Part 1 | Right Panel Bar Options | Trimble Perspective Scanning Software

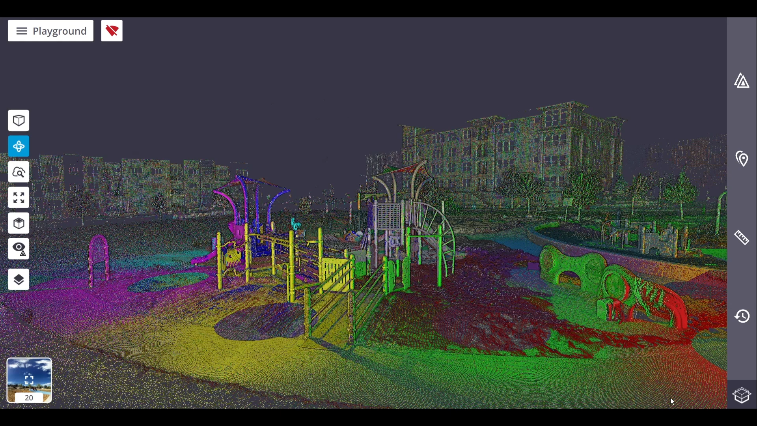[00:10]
Welcome back everyone to another Trimble Perspective tutorial video, and in this one we will finish discussing the functionalities of the right side panel. And if you haven't already, I recommend watching part 1 of this tutorial series so that you aren't missing out on any details. But with that out of the way, let's get right into it.
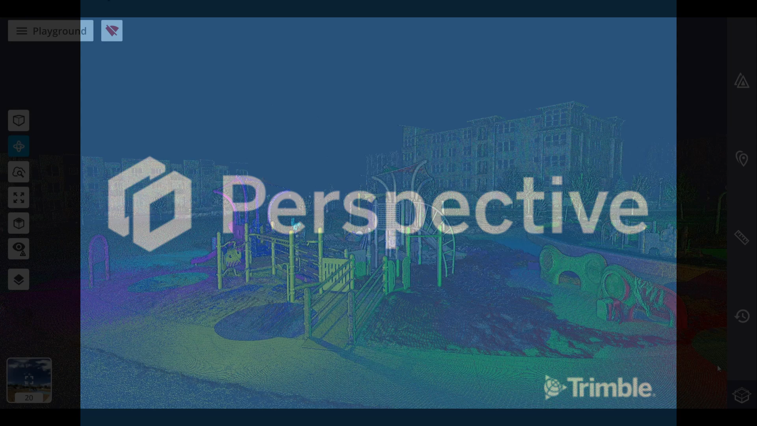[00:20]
Next, let's discuss creating points.
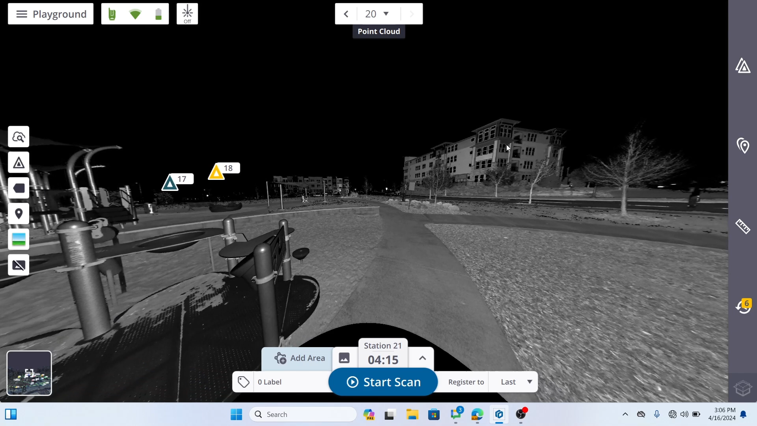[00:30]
An annotation is a picked location in the station view, while a precision point is measured as a single point by the scanner indicated by the laser pointer. Both can be matched with the control point for geo-referencing the project. Once created, an annotation and a precision point can be edited. To add points, from the right side panel, click the Points panel. With the Points panel popped up, tap Create New, and choose one of the following, Point or Annotation.
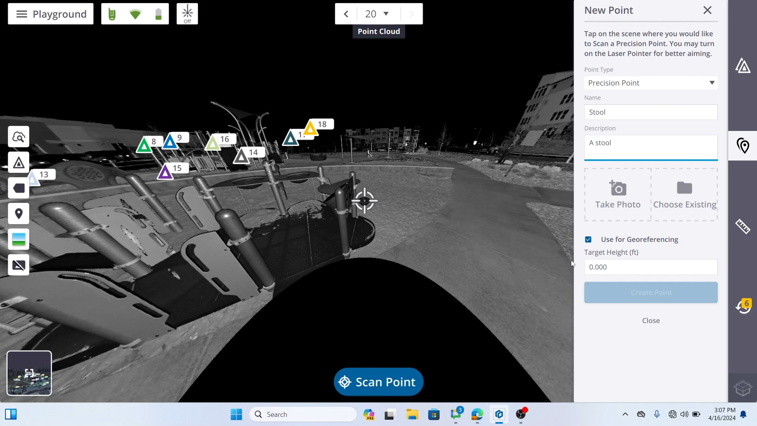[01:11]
To add an annotation or precision point, first input a name in the field. Additionally, you have the option to add a description, take a photo, and enable use for geo-referencing. Once you have configured your settings, click Create Point. The process to create a precision point is a bit different.
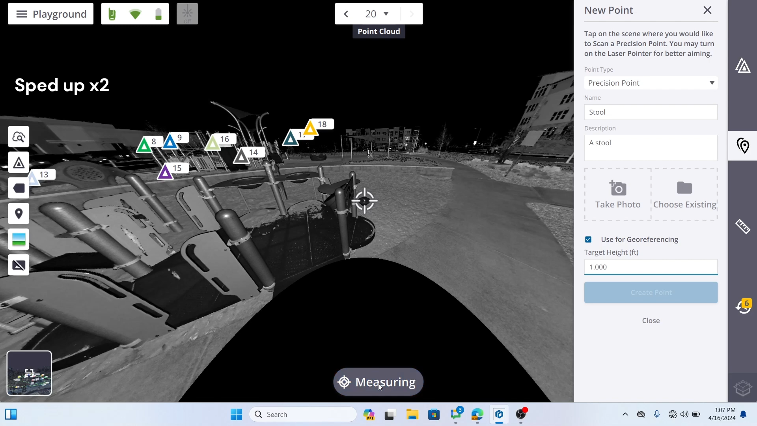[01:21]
Firstly, a connection to the scanner and a scan are required to create a precision point. It is important to note that with the indoor mode,
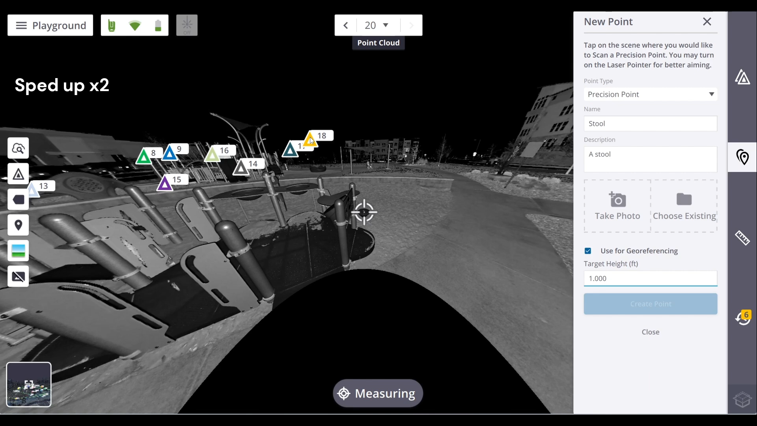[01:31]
the precision point type is enabled with the scan acquired with an X9, and disabled with the scan acquired with an X7. If needed, you can also turn on the laser pointer to aim the point to measure.
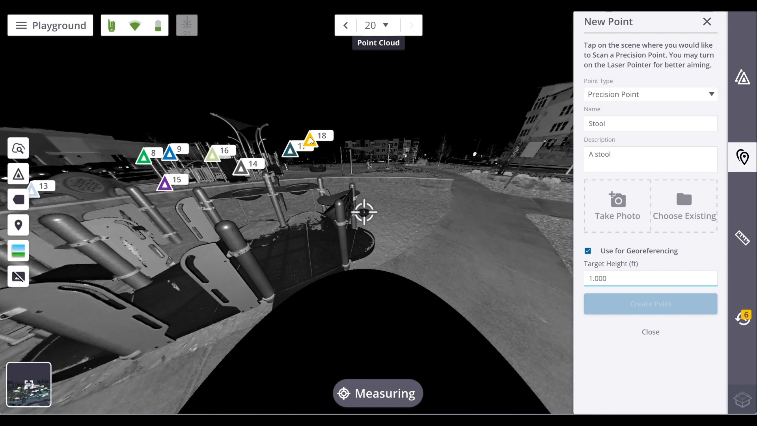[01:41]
Once created, a precision point displays as a pin in the station view. And note that the target height field is only available for leveled scans, and when used for geo-referencing option, has been checked.
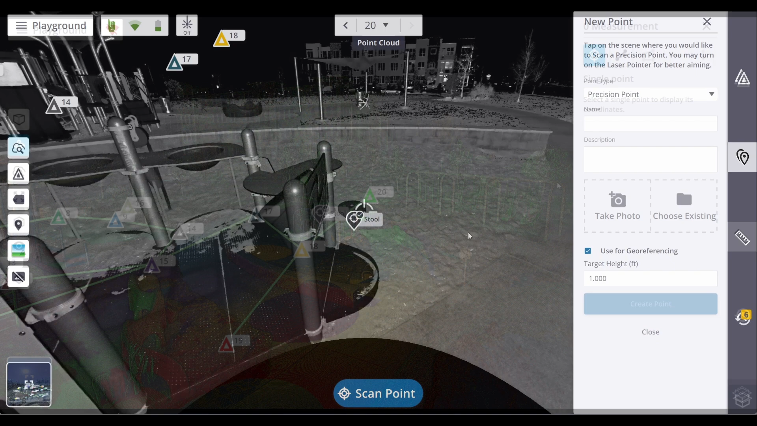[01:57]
The measurement tool lets you measure the 3D position of a point,
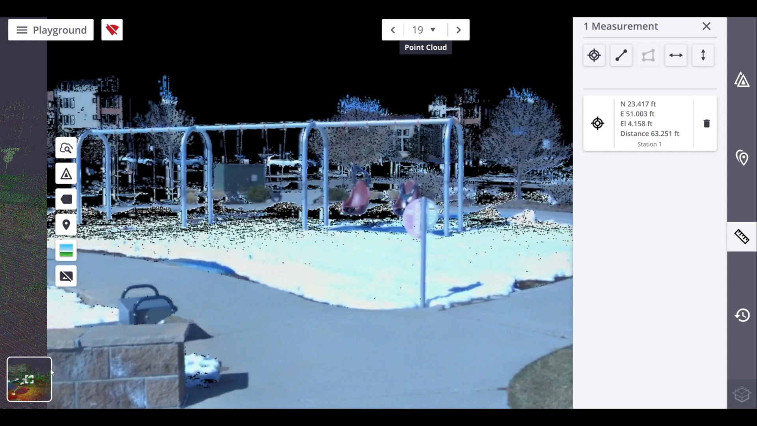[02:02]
a distance between two points, or an area and perimeter drawn by several points. These points need to be picked on the scan data, and any of the available views.
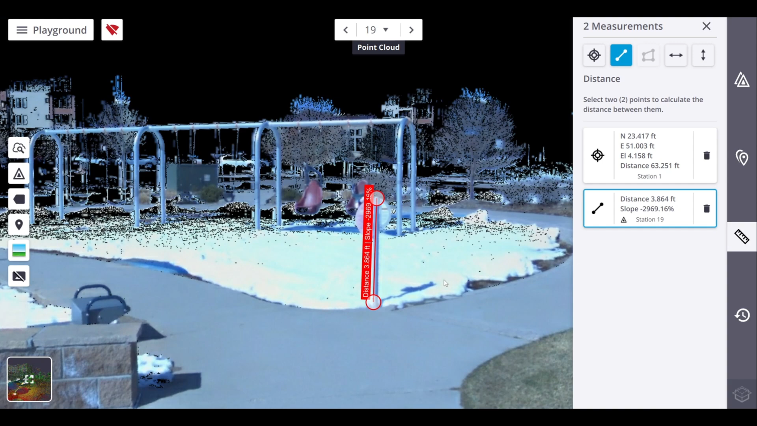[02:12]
The results display in any view and are stacked by measuring order in the measurements panel.
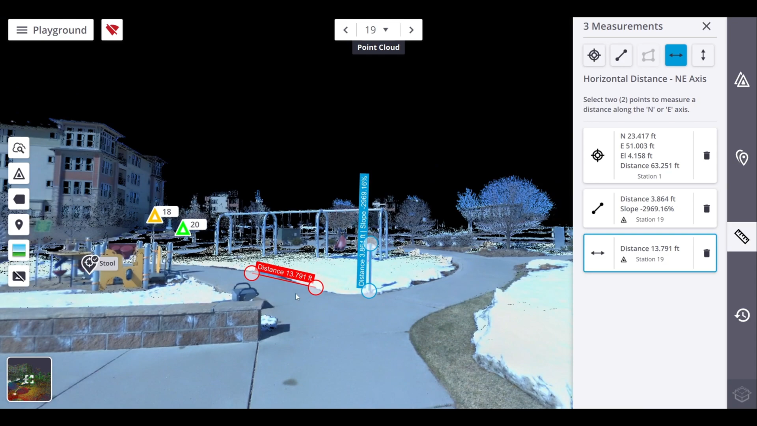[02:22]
In the station view, the station inside which the measurement has been done is displayed below the result.
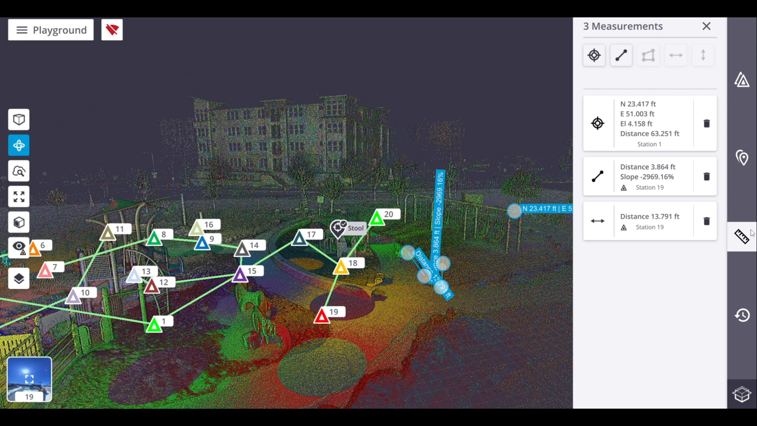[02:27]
And in the map view, the view from which this measurement has been performed is displayed below the result as well, except for the single point measurement.
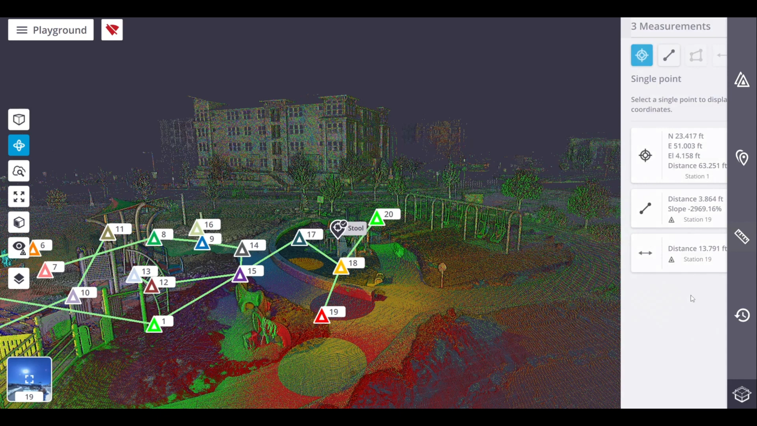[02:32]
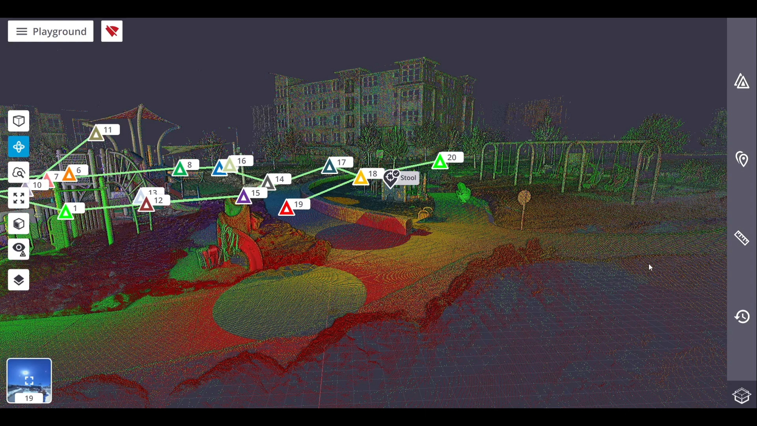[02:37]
To delete measurements, select a measurement in either the station view or map view.